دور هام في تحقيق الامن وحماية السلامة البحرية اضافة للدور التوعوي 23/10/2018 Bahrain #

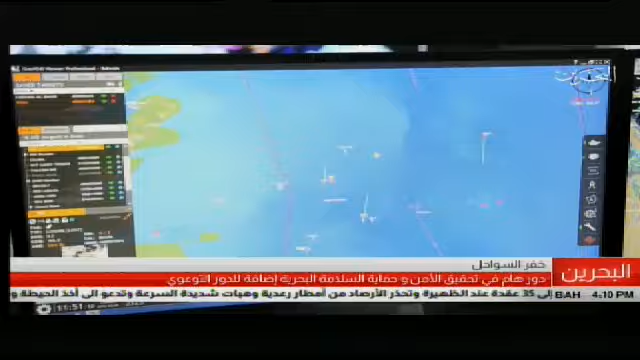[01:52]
ضمن منظومة متكاملة مع دوريات خفر السواحل وكافة الجهات المعنية مركز العمليات البحرية يقوم بعملية مراقبة
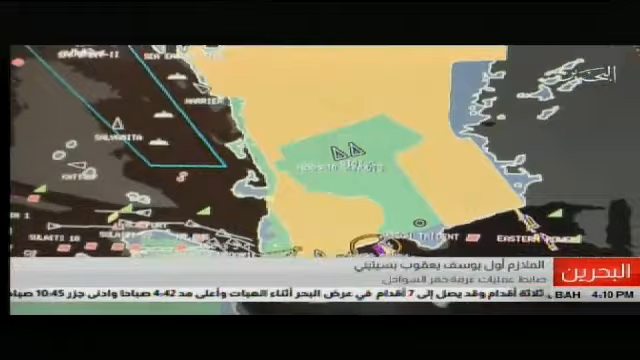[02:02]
مياه الإقليمية لمملكة البحرية وسواحلها وكذلك يقوم بعملية